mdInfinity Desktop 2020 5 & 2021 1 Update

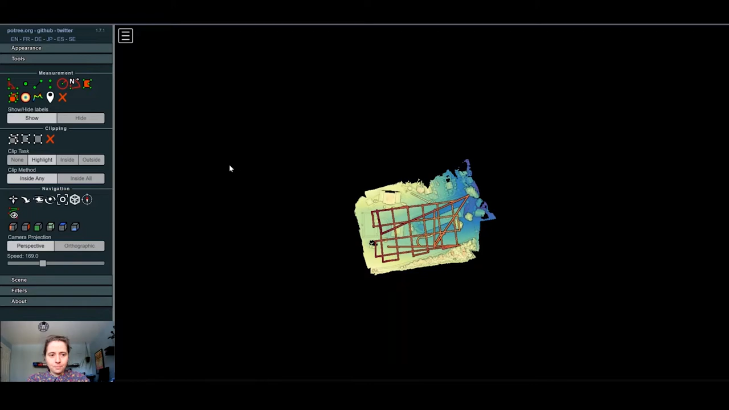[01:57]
Great. So now the data are open in the Viewer. So you can see the the point cloud.
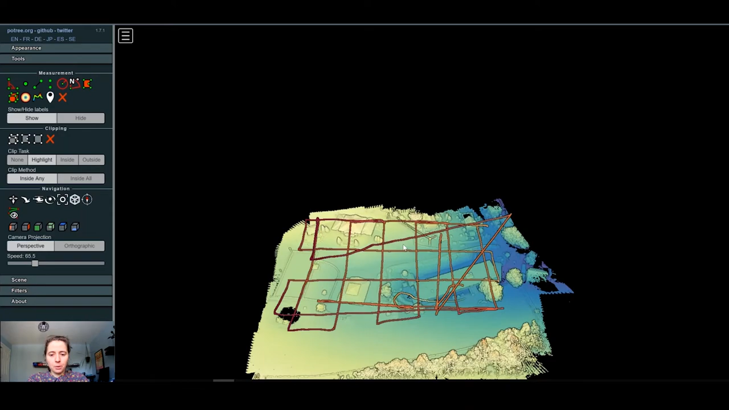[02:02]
So you can actually recognize here our main office in Germany here in Siegen.
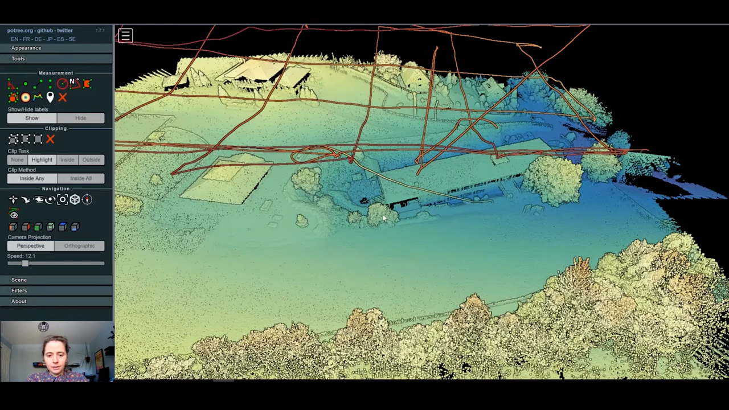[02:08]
You can also see an update here from our Geo Referencing where we currently not always export from the Geo Referencing our trajectory file in the last file. So that's the trajectory files that you can see on top of it.
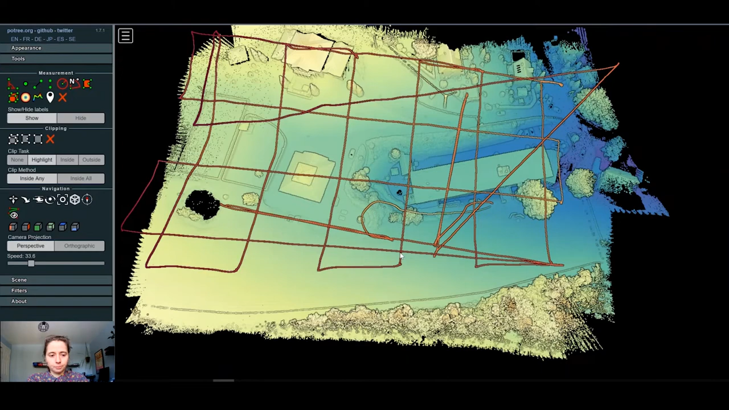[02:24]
So on the left menu here,
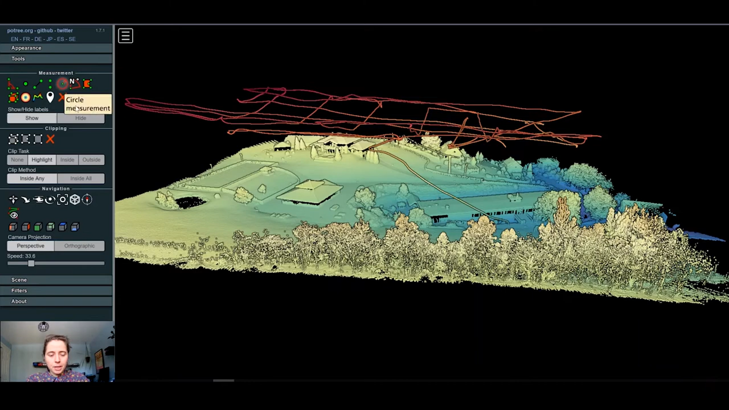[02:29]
you have many different options that you can that you can modify your point cloud with.
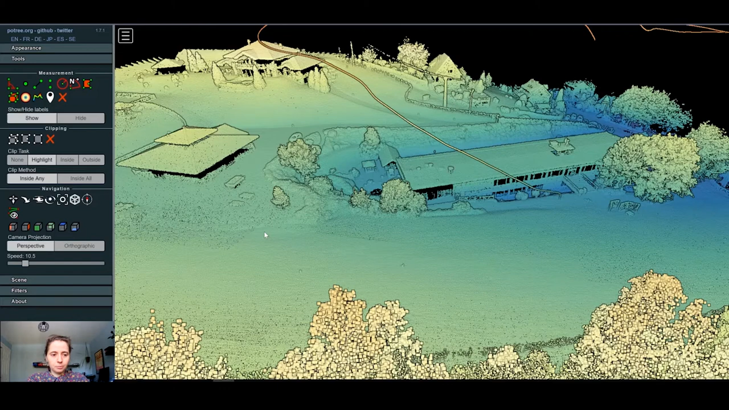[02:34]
So first, you have some measurement options. So some very basic tool of measurement. You have some 3D measurement also. And you have a tool here to draw some profiles. So let's do a profile here above the building. So here we can show the 2D profile, which will be shown here.
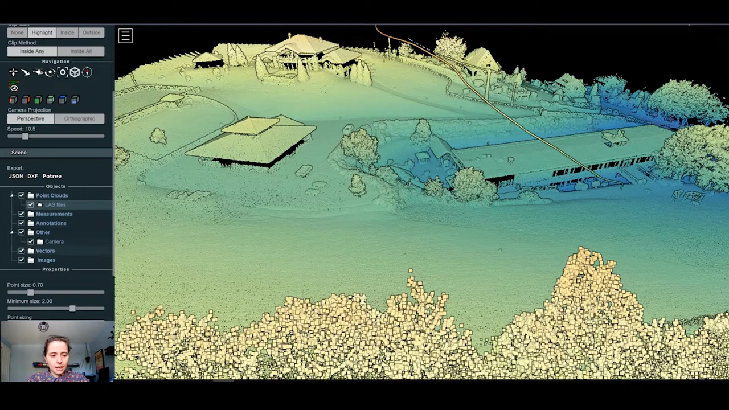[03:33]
You can also change the different display of the point cloud. So just remove the profile here. So you can select the point cloud and change, for example, the display. Here it was by elevation, you can change it by intensity. For example, you can change the range that you will show the point cloud. If you have some classification, you can select classification, GPS time or any other display that you that you will need. So if I go back to elevation,
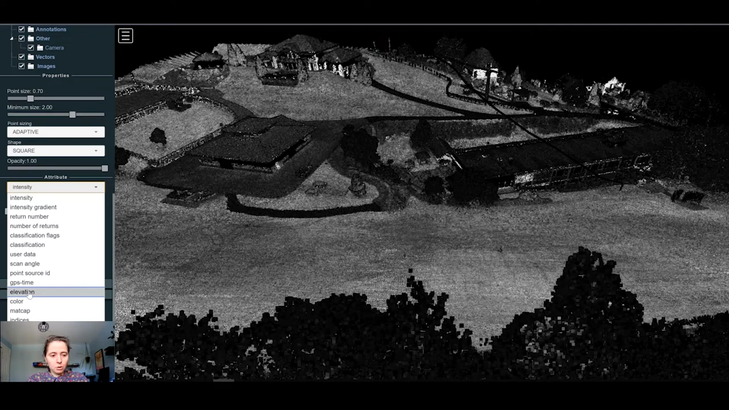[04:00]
you can also change the color of the gradient that you want to see your point.
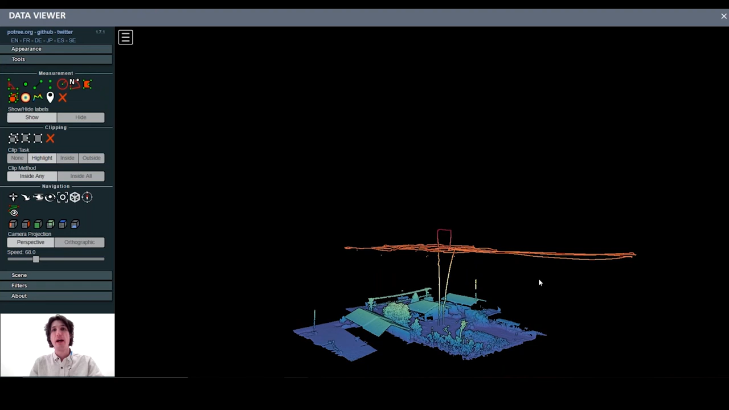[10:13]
And I can also see the trajectory from the drone processing. This should help you to control the quality of your LIDAR flights.
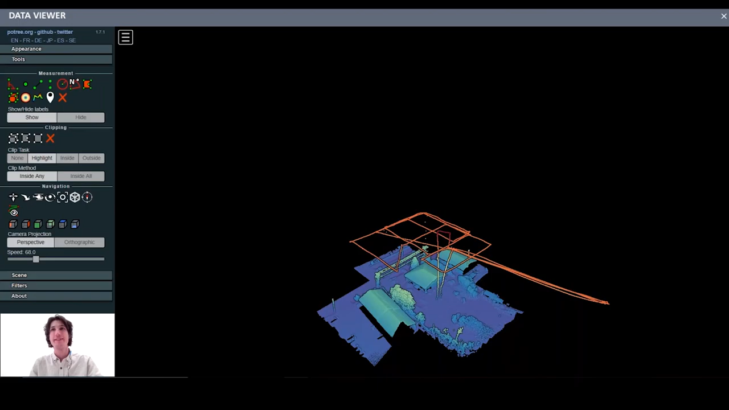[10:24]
So one of the other improvements that we've already covered is in the geo-referencing processing module. What we've added here is the availability to view your trajectory file in a LIS format.